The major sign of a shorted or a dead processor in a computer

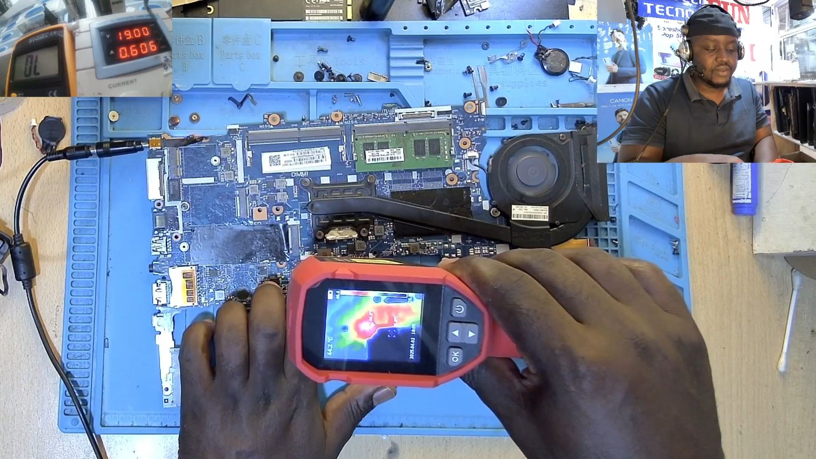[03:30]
TP you see that chip is getting mad hot mad hot I hope you have seen that so actually this is a chip preventing this motherboard from turning on and because what voltages are